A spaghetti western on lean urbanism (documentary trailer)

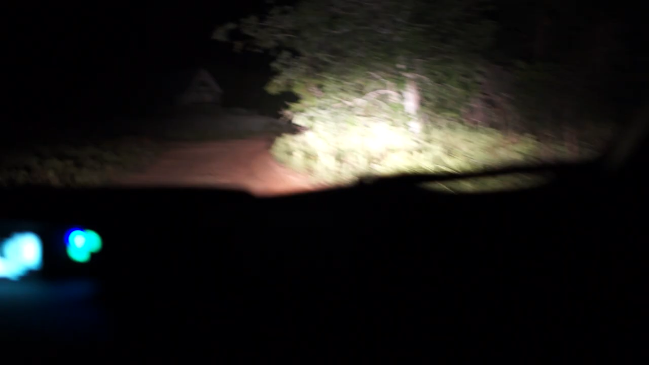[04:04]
Yeah. Oh, no, that's the one.
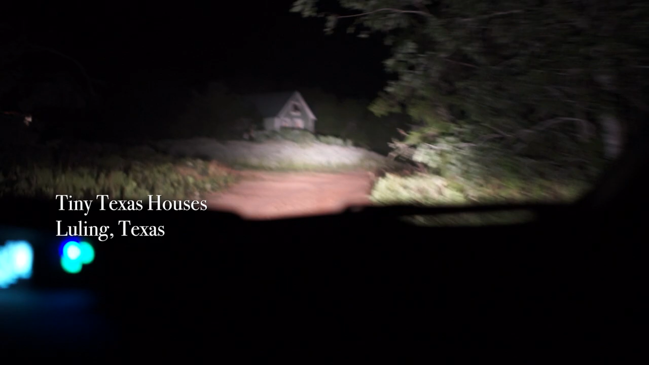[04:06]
That's the one. Okay, you can pull right in. Here?